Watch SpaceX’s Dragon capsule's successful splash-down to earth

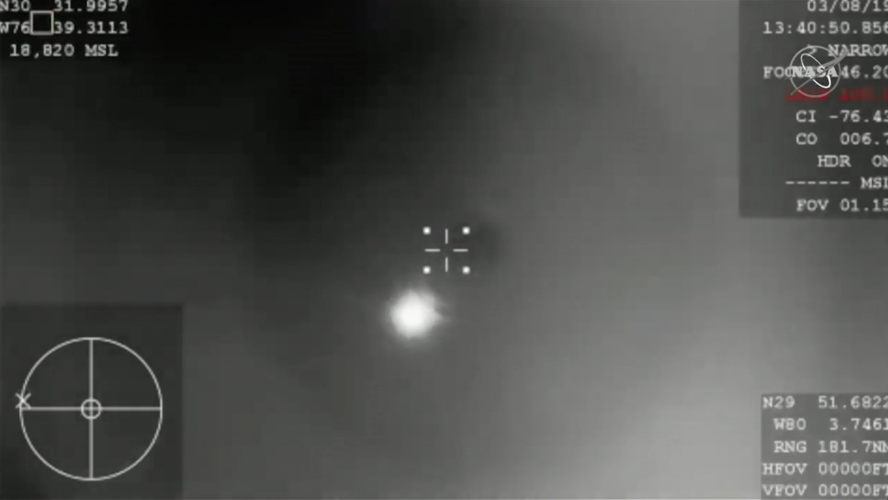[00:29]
The Dragon spacecraft continuing to descend. It's now subsonic, so already starting to slow down thanks to the arrow breaking, basically slamming into that Earth's atmosphere. It causes a lot of friction and allows the vehicle to eventually reach its terminal velocity, basically.
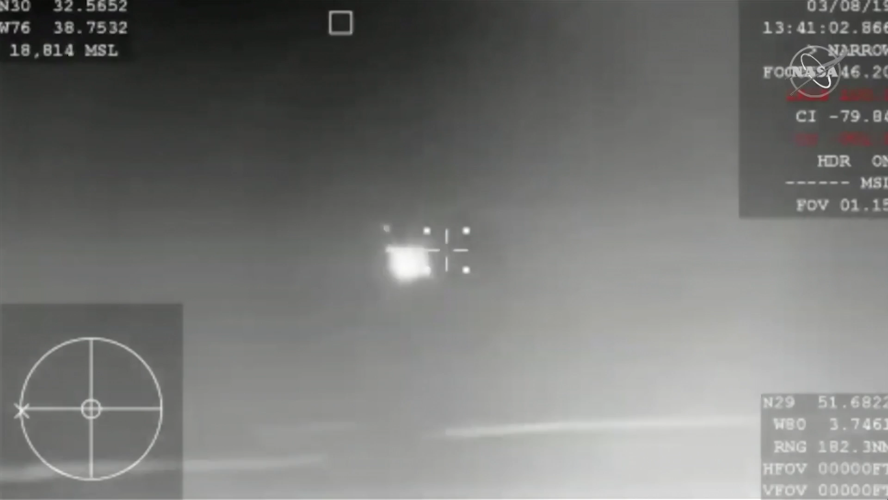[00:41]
And then those parachutes are going to kick in.
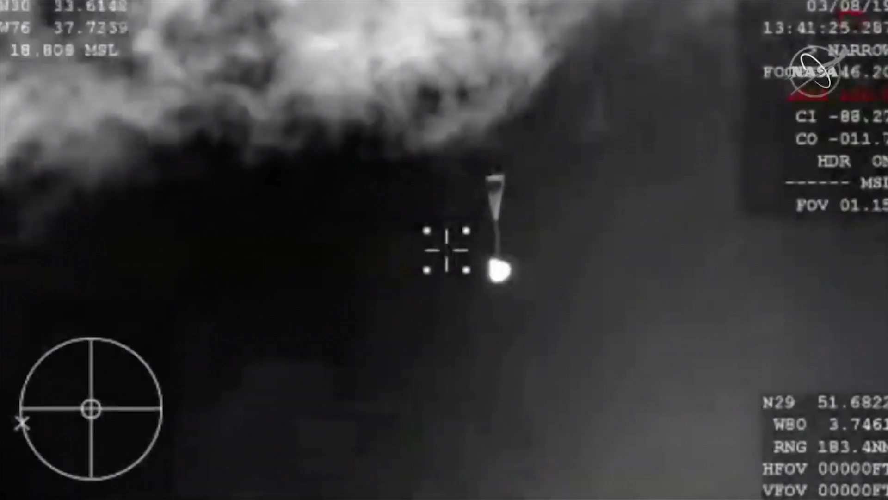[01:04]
So those drone chutes do the initial slowing, and then they're ultimately going to pull out the four main parachutes responsible for really slowing the spacecraft down prior to that slashing.